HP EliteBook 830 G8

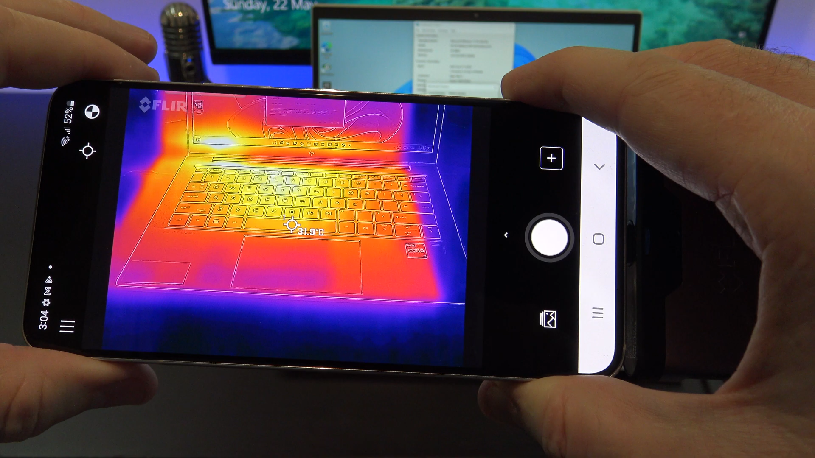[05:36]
While running the benchmark, if we check what temperature the laptop gets to, it will be around about 35 degrees.
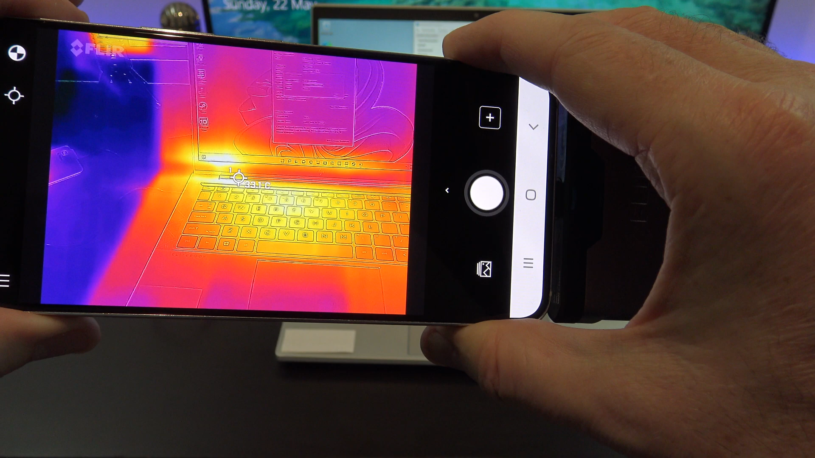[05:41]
You can see the heat doesn't show up around the palm rests.
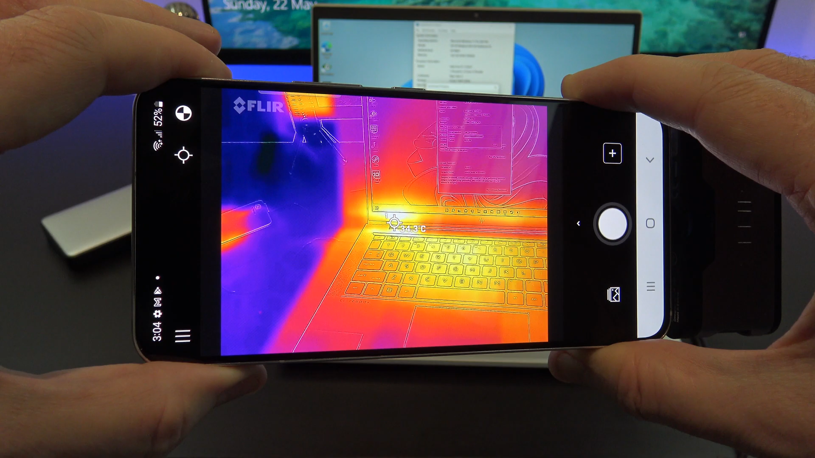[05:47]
This is good design, it means your palms won't get uncomfortable when typing.